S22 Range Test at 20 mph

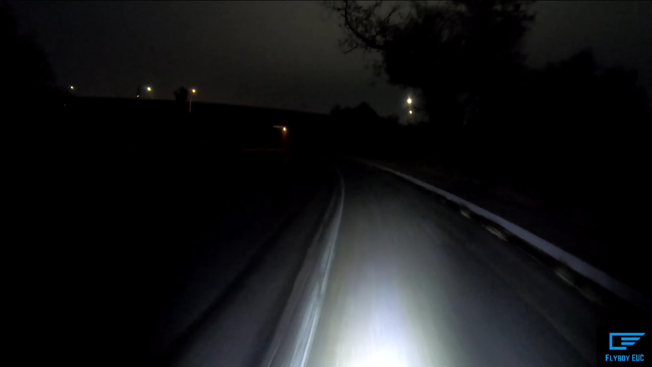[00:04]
well it's a nice cloudy morning here in san diego at 5 30 in the morning
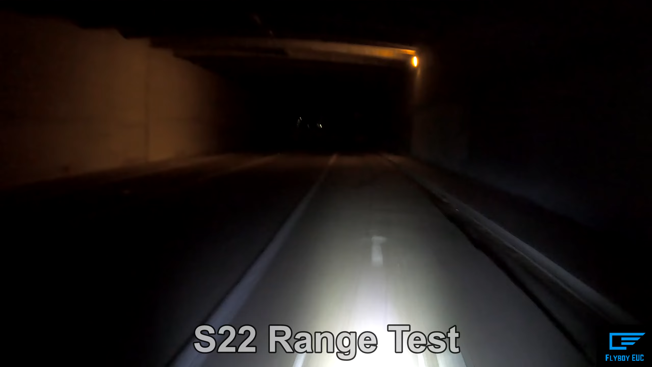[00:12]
on my s22 range test gonna be doing the same range test i did on the master at 20 miles an hour black rounds no elevation gain
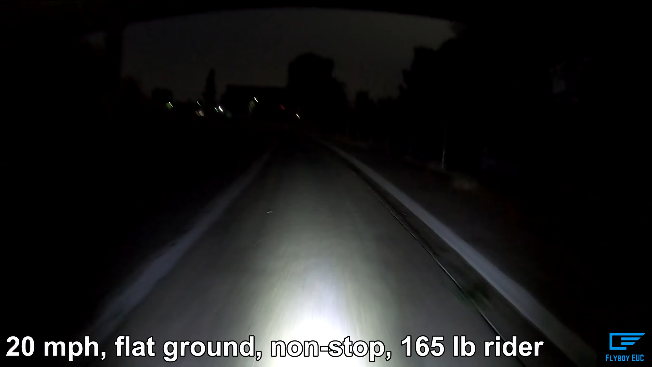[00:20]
and we'll see what we get i'm doing this uh early in the morning because i'm pressed for time and uh believe it or not it's the same temperature now that it was when i did my master range test 70 degrees the whole time got my alarm set for 22 miles an hour just like i did the master
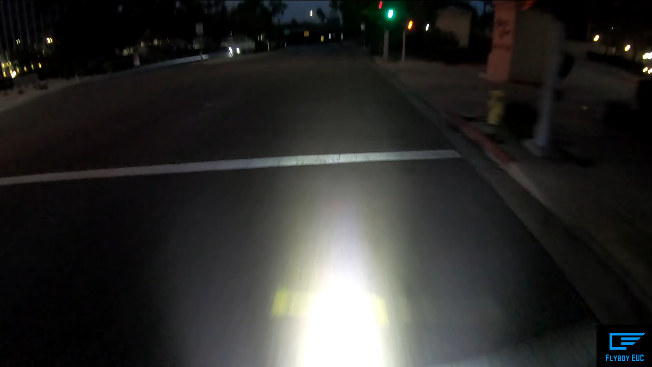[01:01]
you can see i've got full range of view in front of me and i can even adjust these to have one be pointed more up so that i can see kind of what's coming up in front of me i can adjust that on the fly i also want to talk about my uh turn signal system that i have set up on my backpack i've been doing it for a couple years and uh i typically get a lot of comments from uh cars and